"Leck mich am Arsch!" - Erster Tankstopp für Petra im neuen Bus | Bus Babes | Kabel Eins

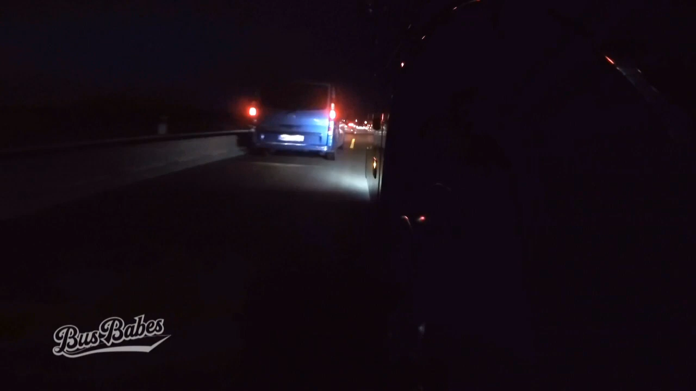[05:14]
Die fahren dann mit ihren Transportern oder mit ihren SUVs hier und überholen. Obwohl sie das eigentlich auch nicht dürfen.
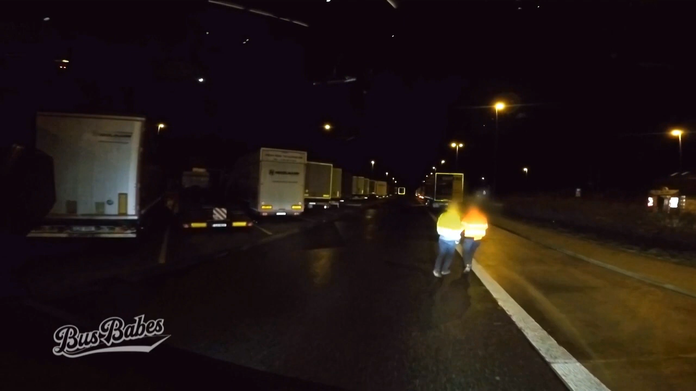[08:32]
Och Mensch, da kommt ein Bus, du.